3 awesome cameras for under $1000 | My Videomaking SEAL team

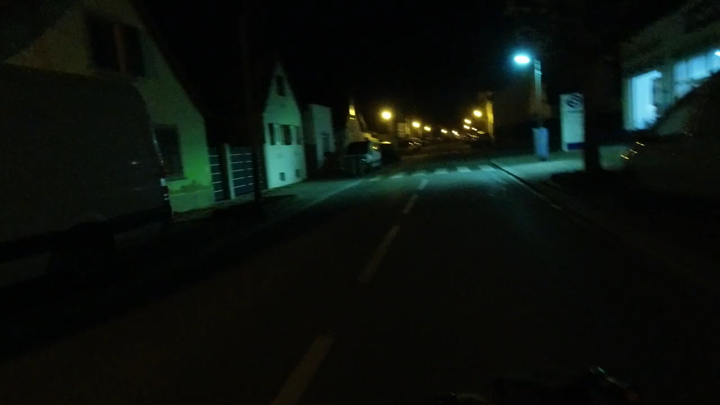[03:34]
they show a fine grain noise under the low light condition,